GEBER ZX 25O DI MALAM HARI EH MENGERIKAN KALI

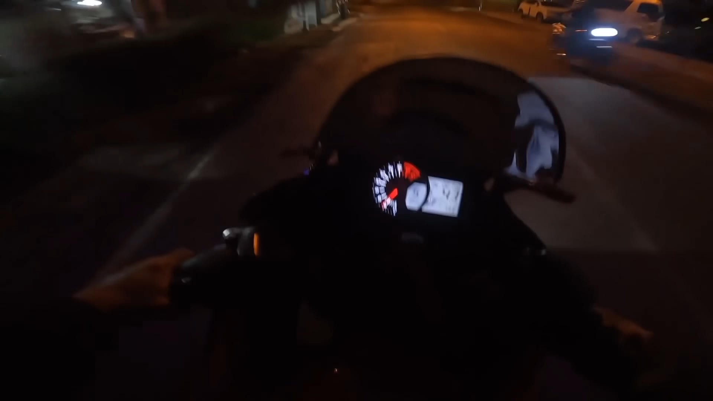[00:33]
Kita coba kebut-kebut sampai jalan mau pulang ke rumah.
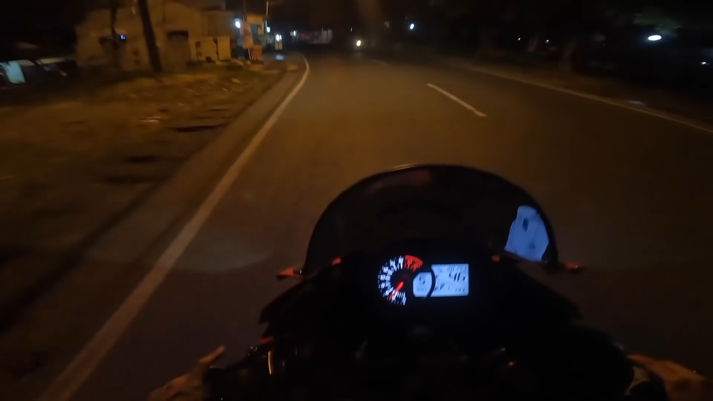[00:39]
Ngevlog satu malam NR sendirian, bos. Ini gue dari arah Lembang, guys ya. Enak ya, nyaman ya. Cuman tenaganya nggak tahu nih, kalau dibanding Kuro gitu, perasaan gue gede mana ya.
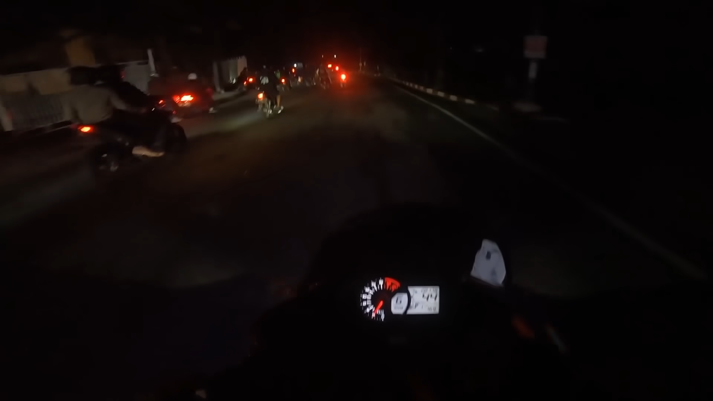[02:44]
gila rame banget. Apa nih? Wow, ngeri gila. Gila malam-malam ya, yang NR banyak banget anjir.
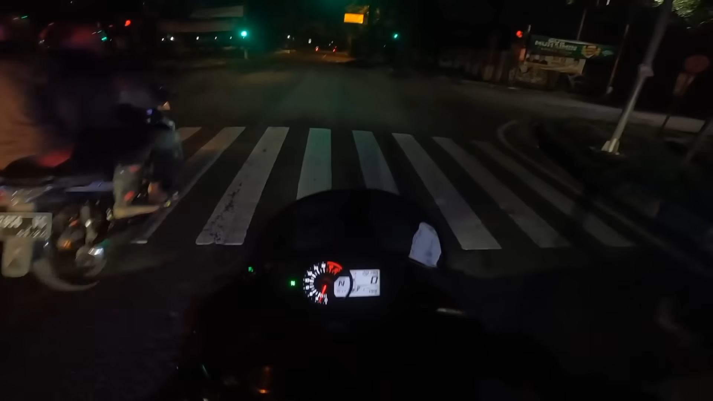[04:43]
lebih ngebentak dua tak ya, nggak tahu perasaan gue gitu.
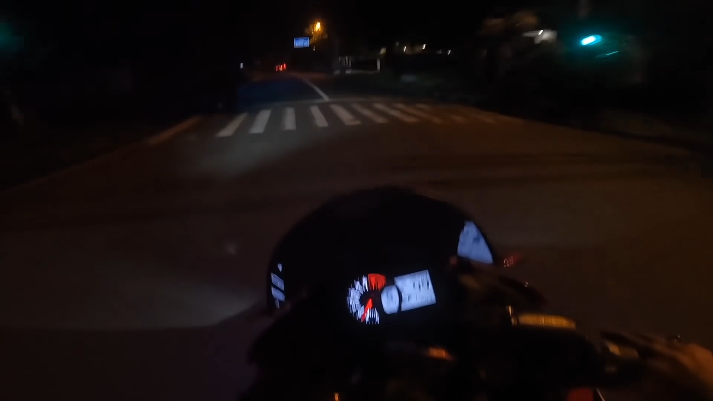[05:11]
Wah ditutup jalan guys. Oh nggak bisa. Kita nggak bisa lurus, nggak tahu ada apa nih.
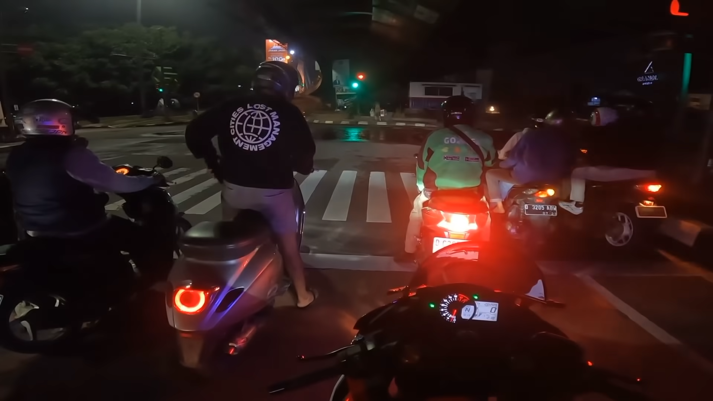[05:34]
Waduh, nggak bisa lurus, terus belok kanan.
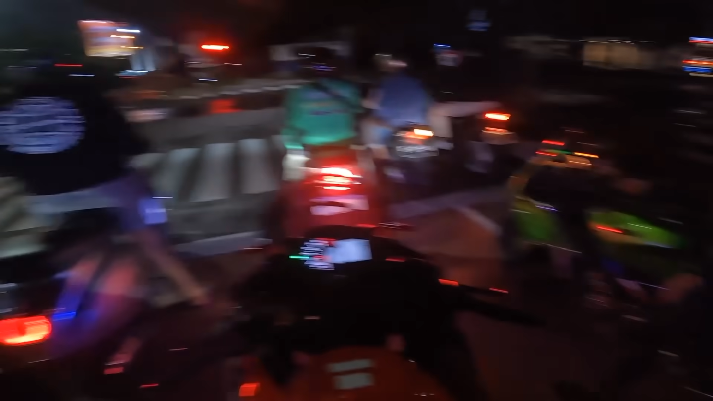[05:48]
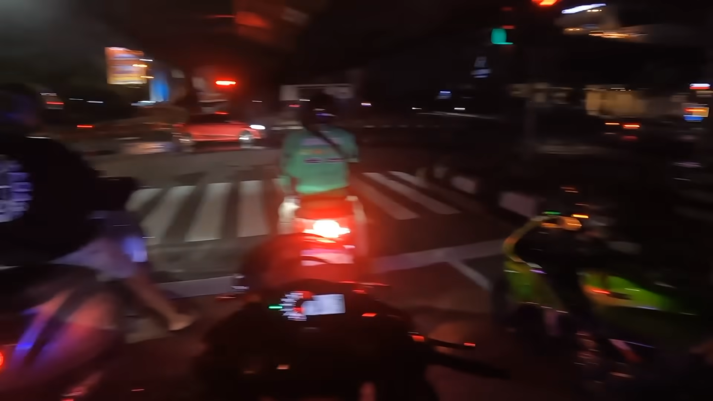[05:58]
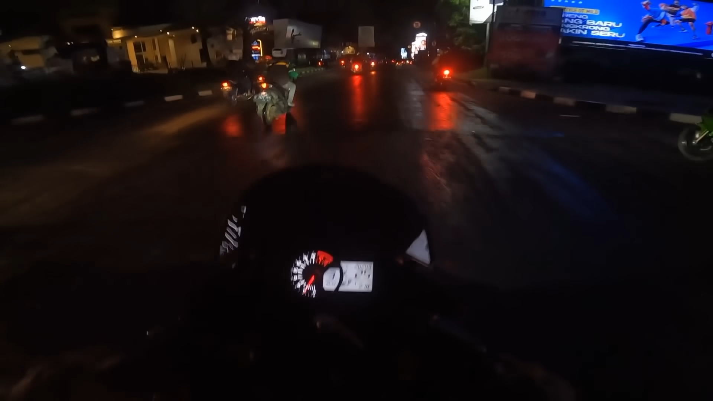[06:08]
Guru ketemu juga sama RR. Wah banyak polisi sekarang sih. Ada apa ini?
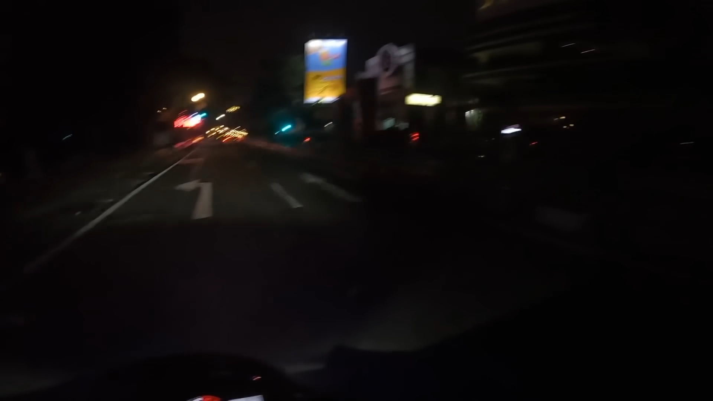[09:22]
Pantesan kata gue kenapa rame ya kan. Waduh, tapi ini pada hancur anjir.
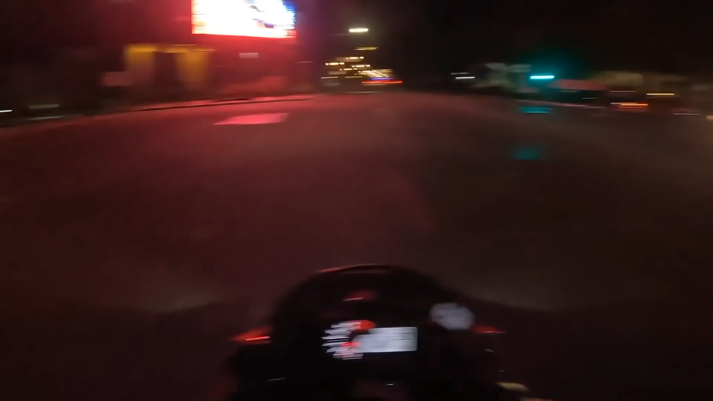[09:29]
Pada hancur ini. Gila, gila, gila, gila.
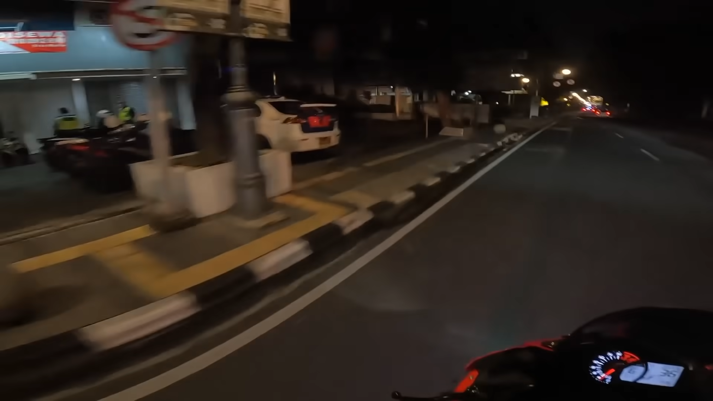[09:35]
Persib rame banget.
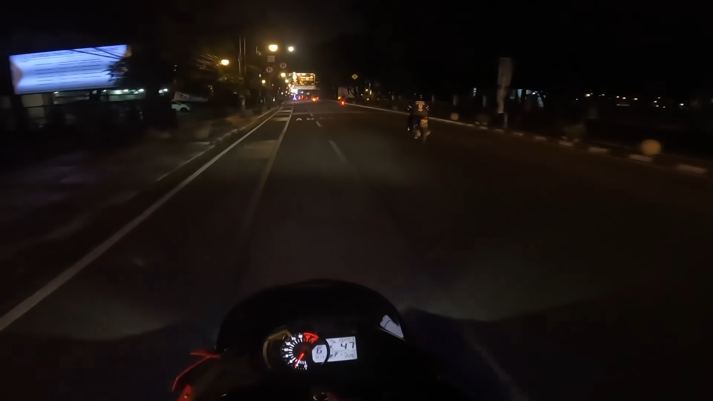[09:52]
Persib rame anjir. Jalanan penuh tapi tadi ada yang rusak ya. pembatas jalan ya. Kalau ada yang kayak gitu-gitu suka sedih sih emang.